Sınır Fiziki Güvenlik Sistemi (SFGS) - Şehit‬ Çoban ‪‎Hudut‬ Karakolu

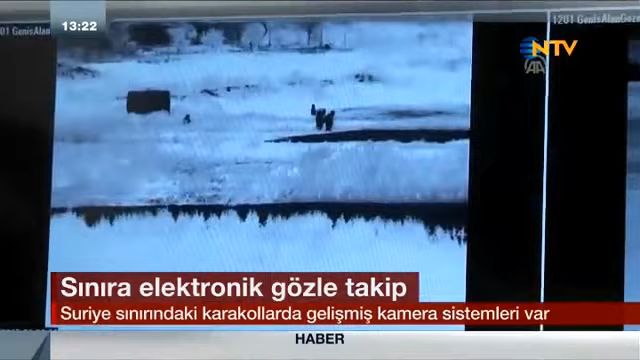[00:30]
Karakollarda son teknoloji elektronik gözetleme sistemleri kullanılıyor. Bu sayede hem gündüz hem de gece görüntü almak mümkün olabiliyor.
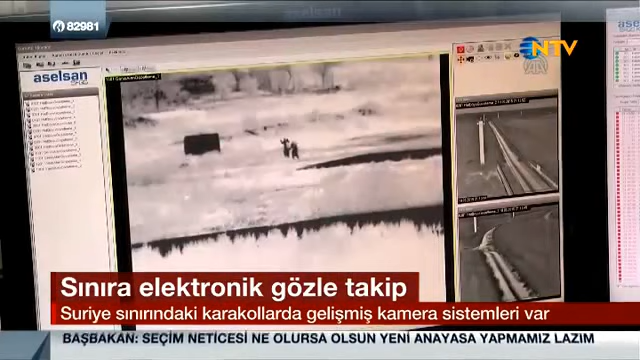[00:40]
Bu kameralarda bölgede gözetlenemeyen bölge kalmamakta ve geçiş olaylarını 24 saat süreyle izleyebilmekteyiz.